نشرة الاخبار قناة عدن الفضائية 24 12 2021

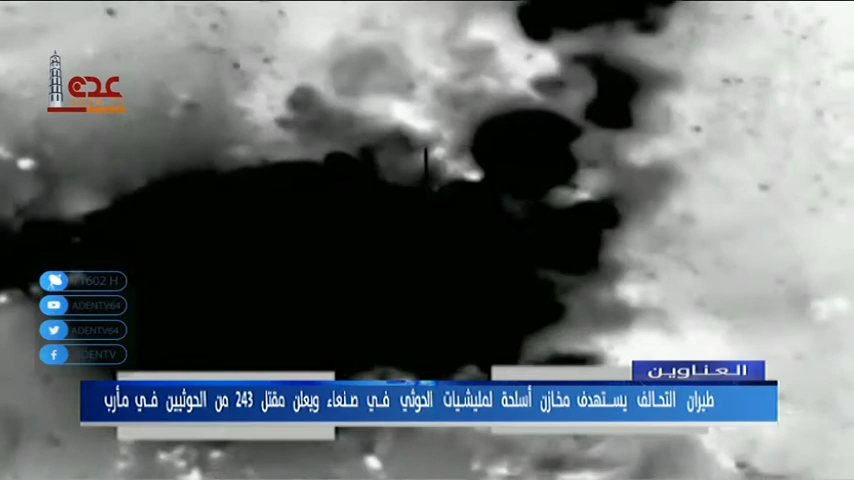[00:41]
طيران التحالف يستهدف مخازن أسلحة لميليشيا الحوثي الإنقلابية في صنعاء ويعلن مقتل 243 من عناصر ميليشيا الحوثي في مأرب.
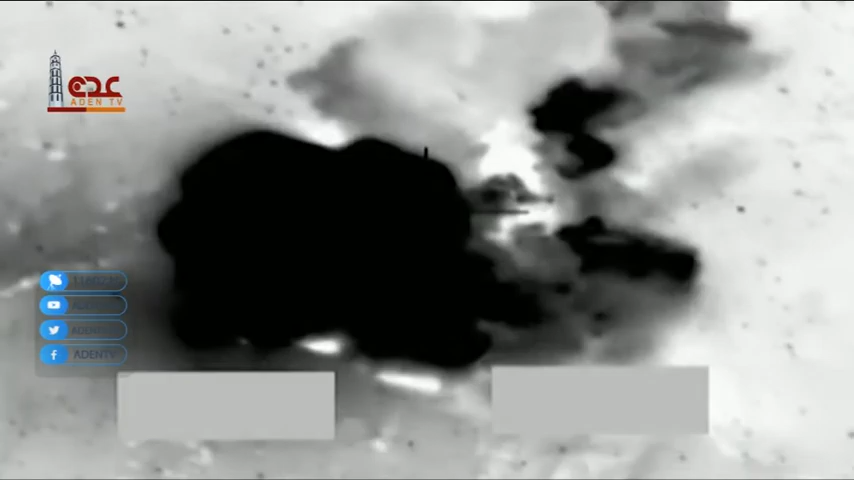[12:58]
ولفت إلى أن العمليات أسفرت عن تدمير 20 آلية عسكرية والقضاء على
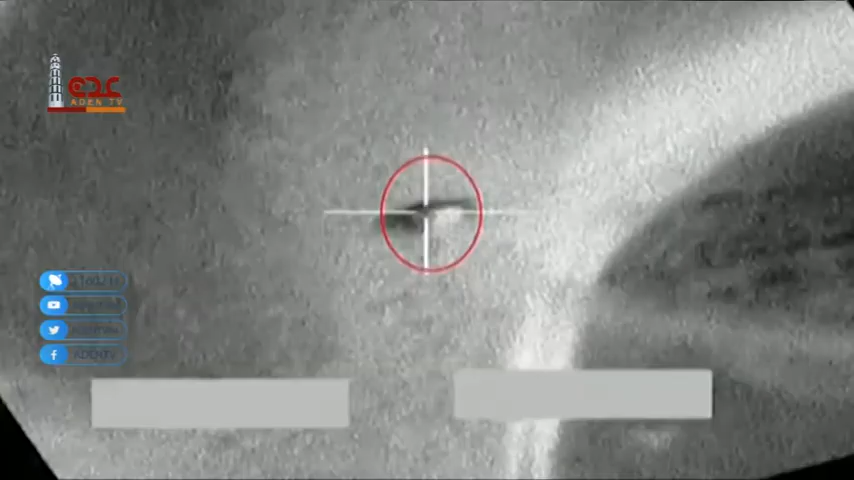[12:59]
243 عنصرا إرهابيا.
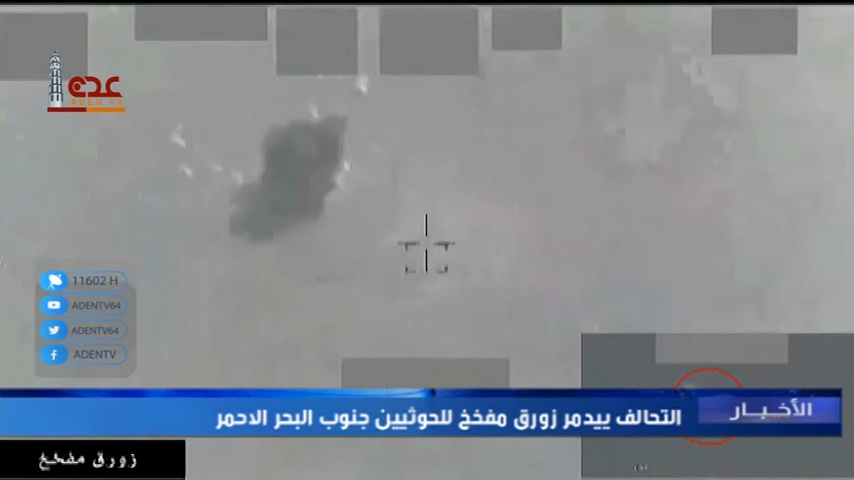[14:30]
الإرهابية أطلقت الزورق المفخخ في من محافظة الحديدة غربي البلاد. وأضاف أنه تم تدمير 99 زورقا مفخخا هددت الملاحة البحرية بباب المندب وجنوب البحر الأحمر.